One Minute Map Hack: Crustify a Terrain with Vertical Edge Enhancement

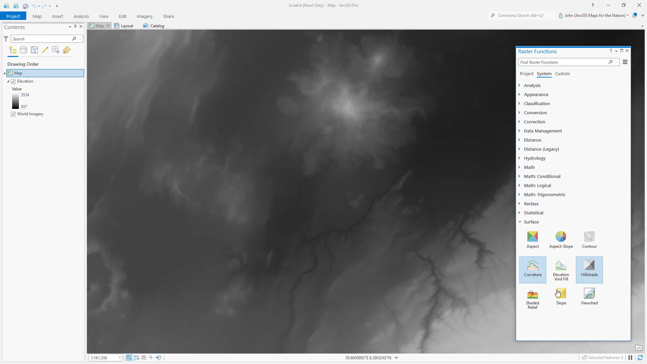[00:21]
If we run a slope generator on this elevation, we can define areas of abrupt shifts in elevation.
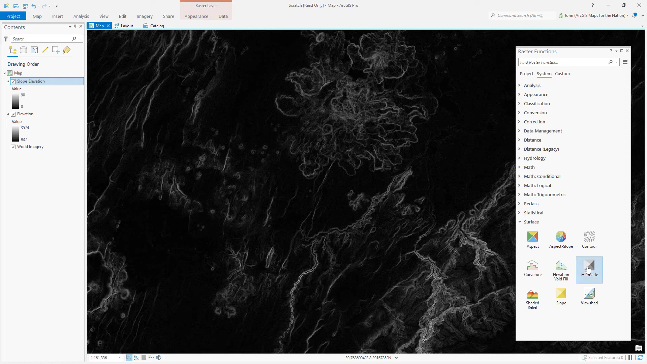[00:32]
And then we'll run a hill shade on this slope. Sounds weird, but the result is berms that don't exist.
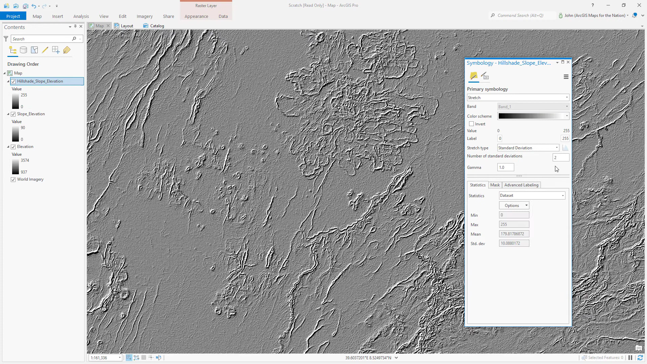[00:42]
And if we apply a blend mode to this, we can bake in this vertical edge detection to our underlying imagery, resulting in a really crusty topography.